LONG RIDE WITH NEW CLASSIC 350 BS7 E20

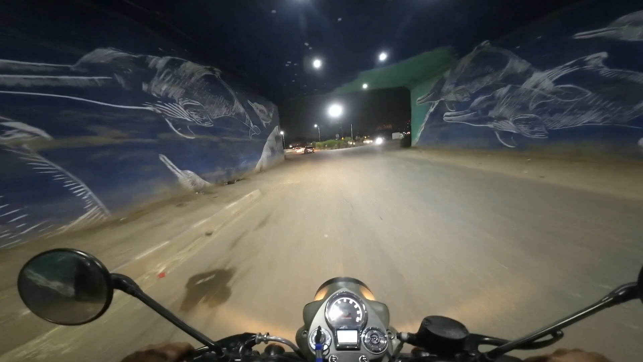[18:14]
तो दोस्तों इंतज़ार हुआ ख़त्म, हम लोग पहुँच चुके हैं मरीन ड्राइव पे, अब हम लोगों को ऊपर चढ़ना है। ऐसा रोड पे आप लिमिट तोड़ देंगे, समझ जाइए कितना शानदार रोड है, एकदम मक्खन की तरफ पटरी स्मूथ।
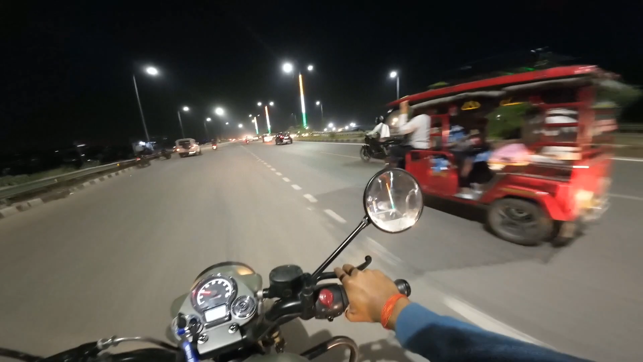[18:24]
यहाँ पे पल्टीना भी इतना ज़्यादा तेज चल रहा है, समझ सकते हैं ये तो फिर भी बुलेट है। और मेरे कैमरा का स्टोरेज भी ख़त्म होने वाला है।
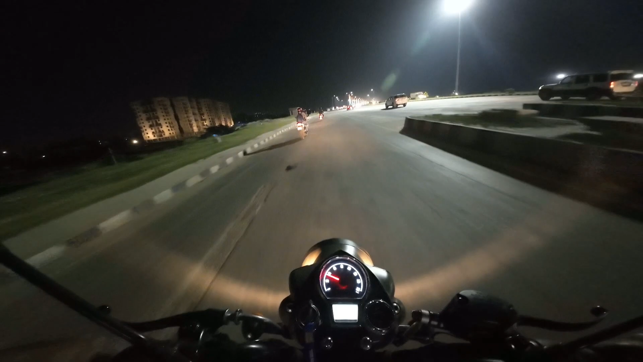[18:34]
भोला और अभिषेक भाई आगे निकलते हुए बहुत तेज़ी से,
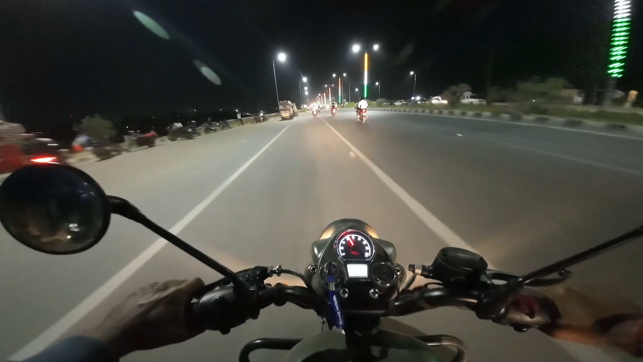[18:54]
ये है पटना के मरीन ड्राइव का व्यू, नाइट व्यू, आपको कैसा लग रहा है कमेंट में ज़रूर बताइएगा।